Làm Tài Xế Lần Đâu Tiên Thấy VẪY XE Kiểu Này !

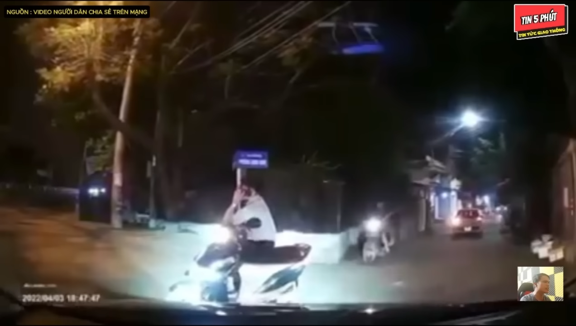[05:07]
Thay vì người đàn ông này dắt xe vào bên trong lề để nhường đường, nhưng không, người đàn ông tỏ ra một thái độ vô cùng thờ ơ. Người đàn ông đang có một thái độ là bất cần đời.
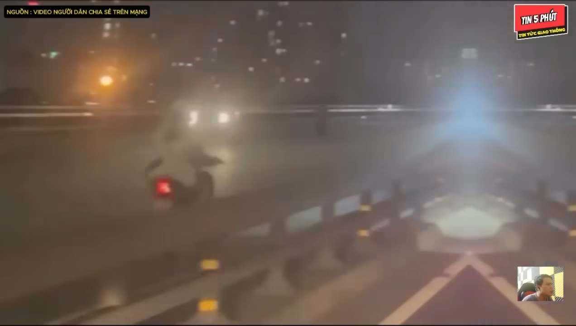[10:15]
Lắp cái đèn coi kìa, thấy cưng không?